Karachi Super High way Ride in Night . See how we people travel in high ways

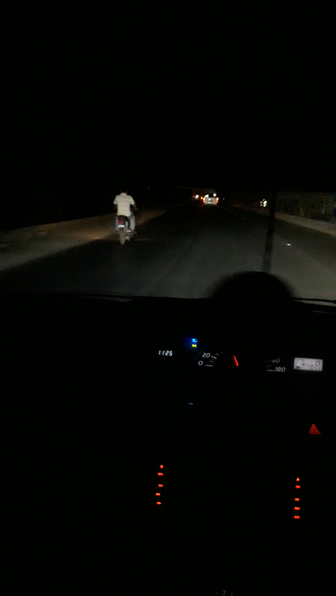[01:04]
دونوں طرف اندھیرہ بیچ میں یہ سڑک ہے اور یکا دکا گاڑیاں وہاں سے بھی آ رہی ہیں اور رات کے 11 بن چکے ہیں ساڑھے یارہ بجھنے والے ہیں اور
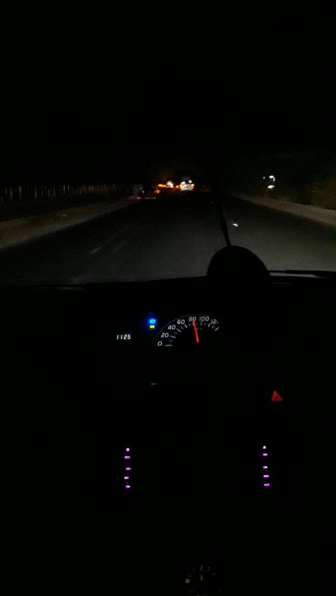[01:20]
ابھی یہاں پہ آبادی نہیں ہے مگر پلوٹنگ یا اسکی میں ہاں بھر ہیں رائٹ ہینڈ پہ میرے ہیں اسکی میں رائٹ لائٹ لائٹ لائٹ لائٹ پہ بھی ہیں رائٹ پہ بھی ہیں مختلف بیلڈرز کو انہیں لے رکھی ہیں
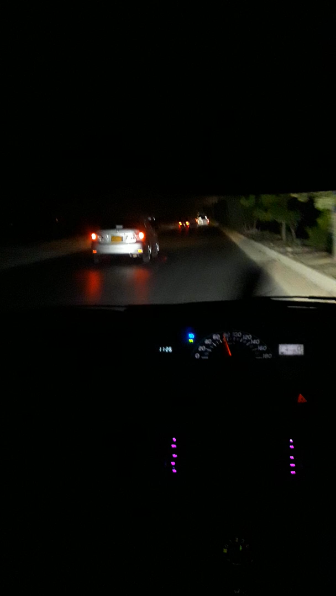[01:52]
کہیں تعمیرات شروع ہو گئی ہیں اور کہیں بن گئے مکان میں لیکن شاید آبادی نہیں ہے آگے آبادی تو ہے گیا کینٹ کے علاقے میں فوجیوں کی آبادی میں ہے اسکری فائیو ہے والے بن اور ملیر کینٹ ہے
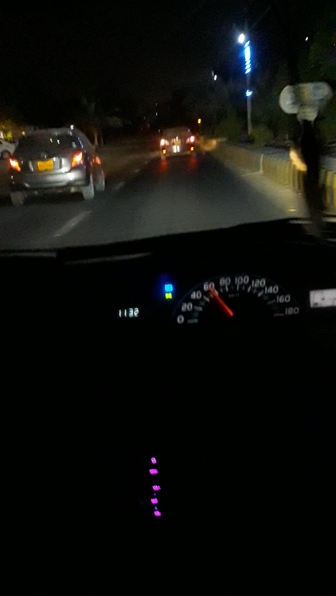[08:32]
اور اور کیا راب اس کے بتیس منٹ ہو رہے ہیں اب آباد ہی آگئی ہے
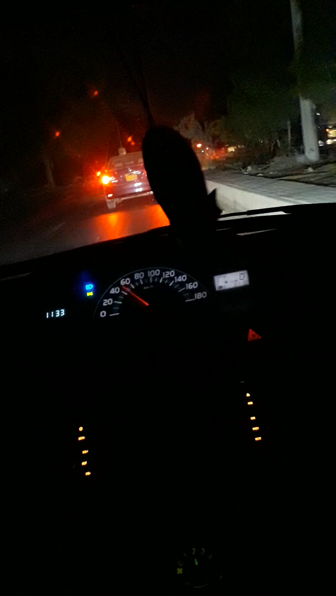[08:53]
یہاں رائٹ پہ ایک بیلڈنگ ہے بہت بڑی یہ بازار ہے اب
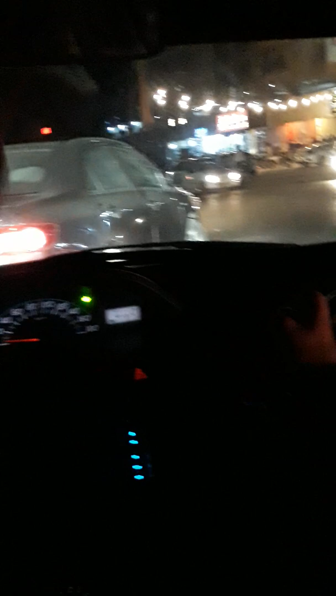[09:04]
ہمیں آگے جانا ہے خیر
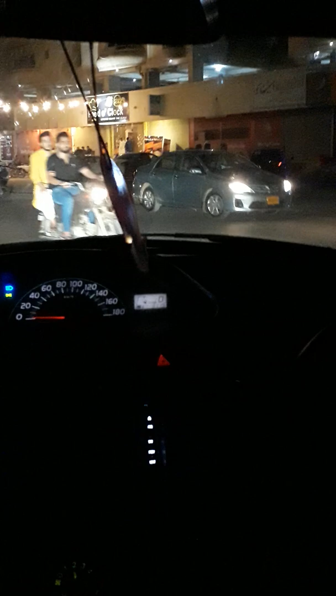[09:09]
کافی آگے جانا ہے ہمیں تو ہمیں آگے جانا ہے کیا ہوگیا آپ کو گئے لیکن
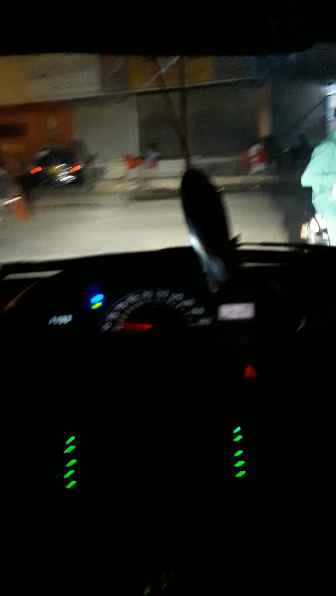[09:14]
ہاں ہاں مطلب ایسا لگتا ہے قریب آگے یہ ایک اور بازار آگیا آگے روڈ خراب ہے اور چلے اب ہم آپ سے اجازت چاہتے ہیں ہمیں آگے ہمیں آگے چنے